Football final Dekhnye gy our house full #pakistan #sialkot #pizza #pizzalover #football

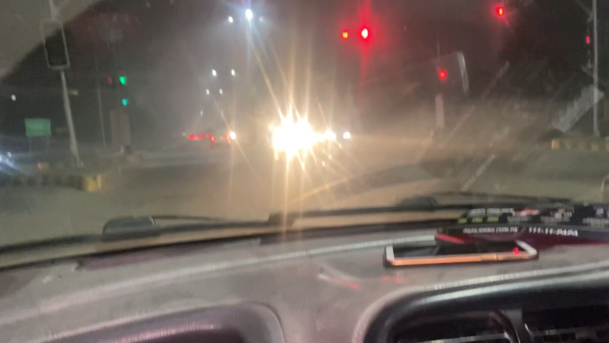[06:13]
ਲੋ ਜੀ ਇਸ਼ਾਰਾ ਆ ਗਿਆ ਇਹ ਉੱਤੇ ਰੈਡ ਲਾਈਟ ਪੜ ਲਈ ਏ ਐਂਦੀ ਮੰਨੀ ਪੈਂਦੀ ਨਾ ਮੰਨੋ ਤੇ ਲਿੱਤਰ ਮਾਰਦੇ ਨੇ ਪਿੱਛੇ ਜੀ